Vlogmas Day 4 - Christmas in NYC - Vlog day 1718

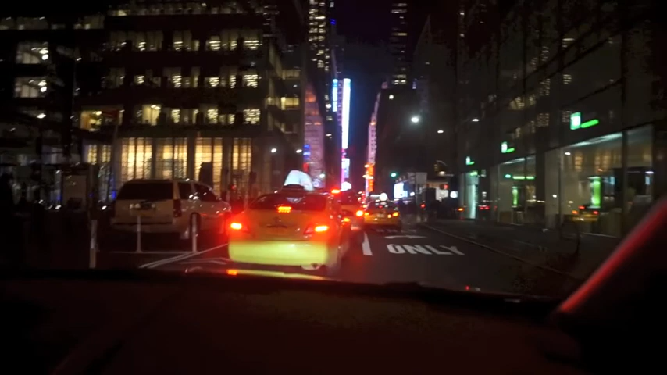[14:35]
The less scary. The lesser of the two evils. Coming behind?
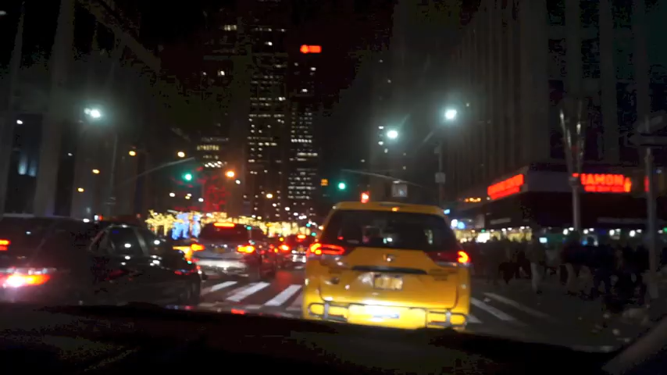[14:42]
Yeah. Oh, scary. That's why I didn't go in the fire lane. Yeah. Oh, is that where they are? Yeah, well, that's, you're not supposed to drive in the fire lane just for this reason. No. If that was me, I'd be like, I'm sorry, I didn't mean to.
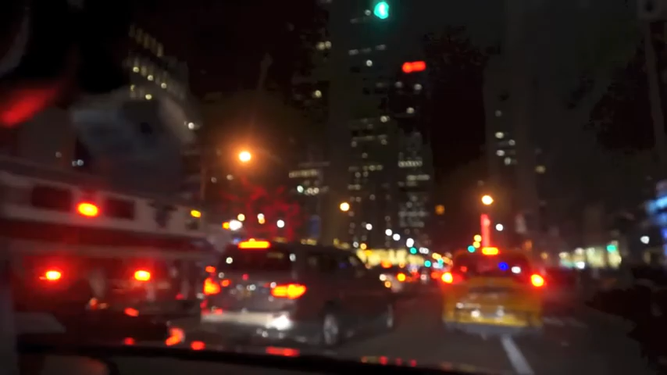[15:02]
It's a rescue truck, too. Yeah, it's not good. Yeah.